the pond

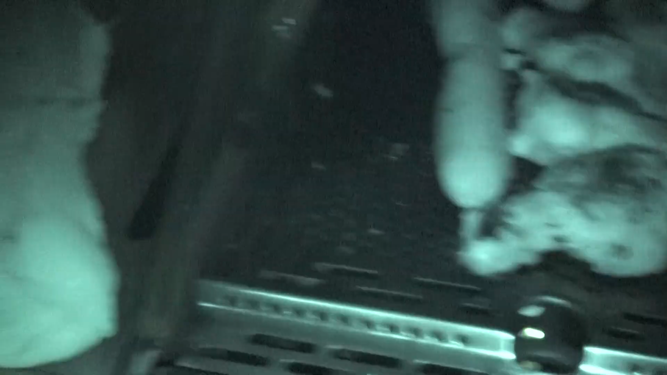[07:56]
Got the buns there. Pint there. Here's your own night shot, now look.
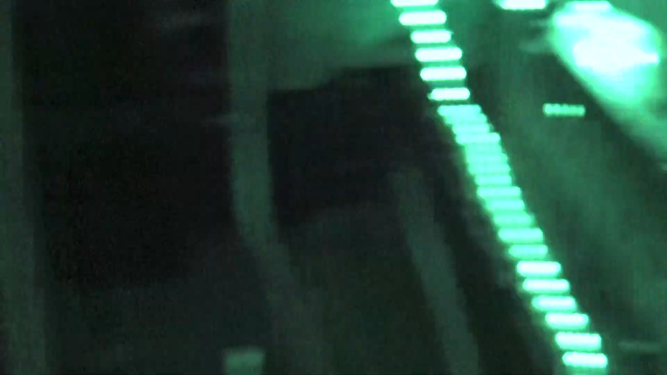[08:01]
See? Camera fills anything, look. Right in the night. Pitch black. You'll feel me, right?
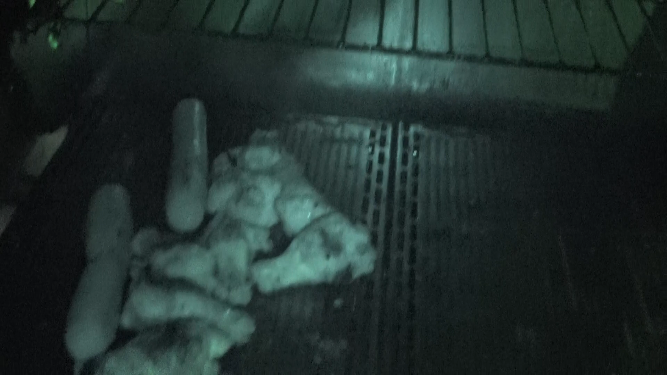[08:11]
No boogers. Get the night shot off. Not this one. Didn't want to do that. There you go. Get it off.